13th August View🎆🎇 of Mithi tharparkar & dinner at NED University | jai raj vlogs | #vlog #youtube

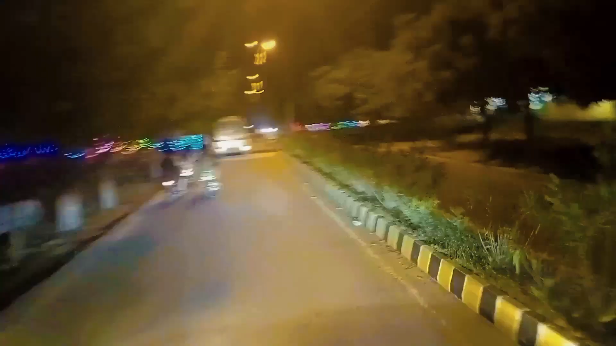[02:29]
इतना रश हुआ है, इतना जाम यहाँ पे। ये देखो डीसी हाउस,
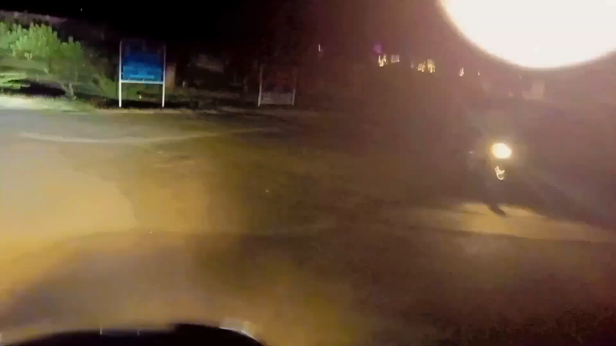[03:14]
टाइम आ चुका है जहाँ मतलब ये देखो हम पहुंच गए हैं। ये देखो कैंपस कितना अच्छा सा सजाया हुआ है, बहुत ही अच्छा।